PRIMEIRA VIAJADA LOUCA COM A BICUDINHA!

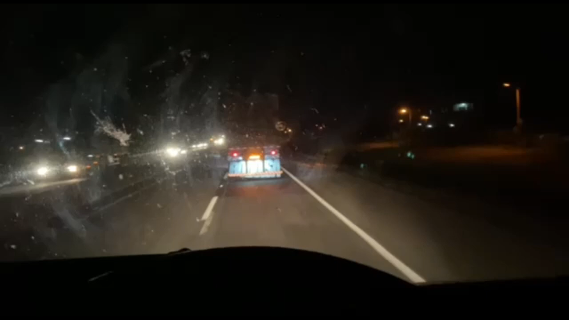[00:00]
parei pra, pra lavar o para-brisa, comprei uma Red Bull, umas coisas pra comer e me esqueci de lavar o para-brisa. Parabéns pra mim. 10. De manhã rochando juntamente com a Chopa Noia.